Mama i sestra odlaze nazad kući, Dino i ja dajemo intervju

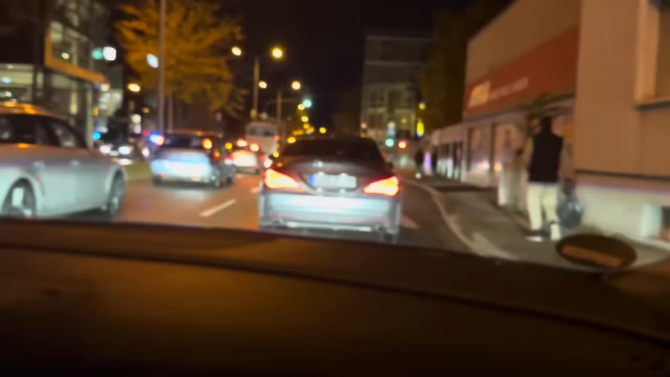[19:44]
Ja, policija preusmjerava sa obraća. Čovje govori da se ide desno.